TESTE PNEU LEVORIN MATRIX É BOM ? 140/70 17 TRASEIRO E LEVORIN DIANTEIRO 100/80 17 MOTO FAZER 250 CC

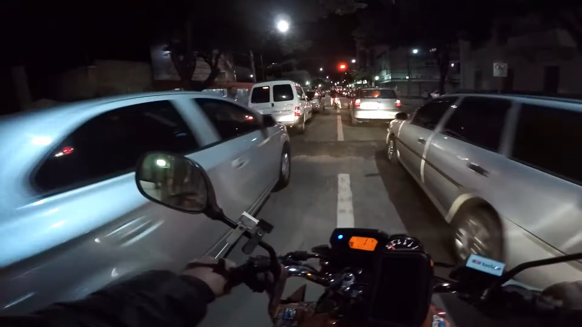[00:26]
Tem que lembrar que nas cidades temos carros,
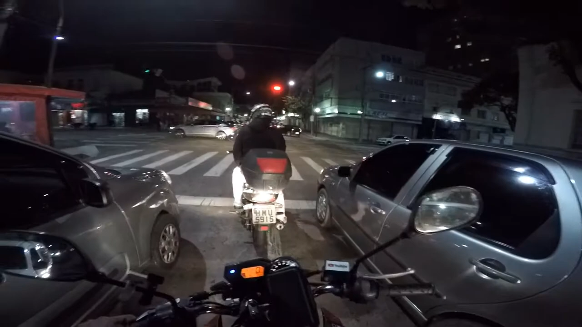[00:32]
motos, caminhões, bicicletas, pedestres, né tiozão? Tem só carro não, as motos passam entre os carros, tiozão. Tá ligado, não? Mas é isso aí, um salve pro Sargento Alex, tá aí trampando aí, tiozão. É nóis. Olha o Mike. Ei, Mike. Tá piscando, tiozão. Tá piscando, tá todo mundo dando tchau pra câmera, é nóis.
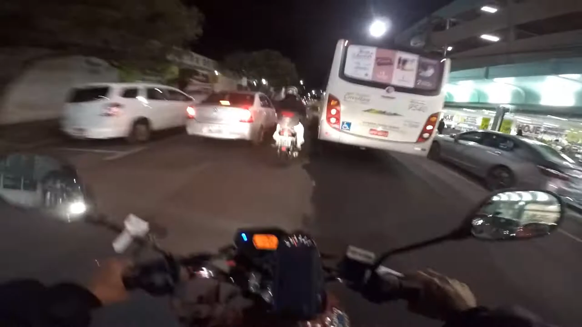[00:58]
Vira, vira, vira, vira, tio. Vai virar, tio, vai.
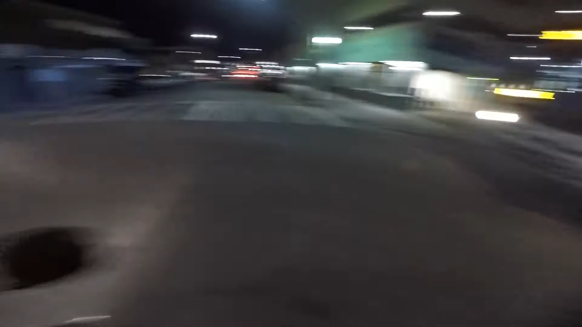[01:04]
Se não fosse virar, eu tava ferrado, tiozão.
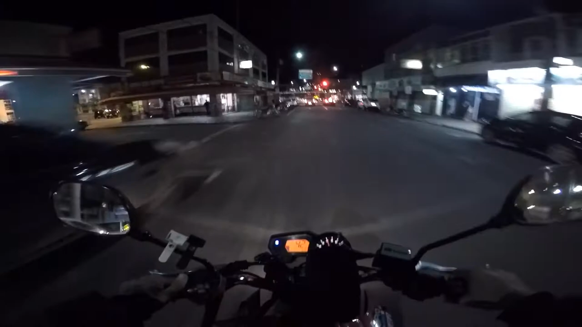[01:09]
É o JC do grau ali. Opa. A ambulância tá passando a milhão. Tá piscando, irmão?